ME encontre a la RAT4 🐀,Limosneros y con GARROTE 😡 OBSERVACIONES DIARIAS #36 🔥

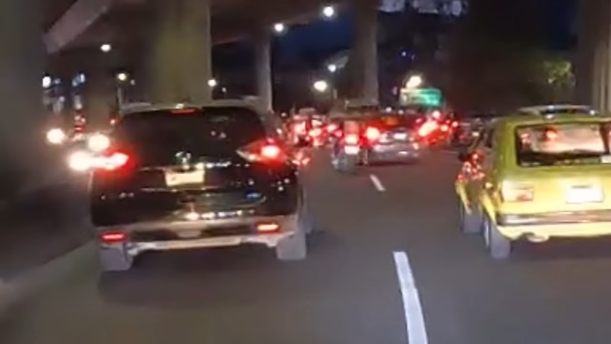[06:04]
En esta ocasión venía regresando de hacer el review De esta Suzuki GSX Cuando se me empareja este compa en la Ducati Obviamente me la chuleó Y procedí a hacer lo mismo
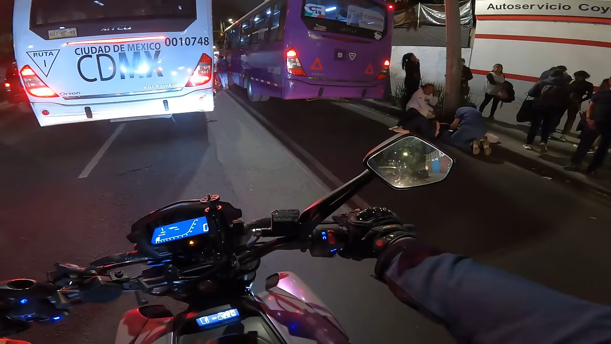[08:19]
Pues se habrá caído del camión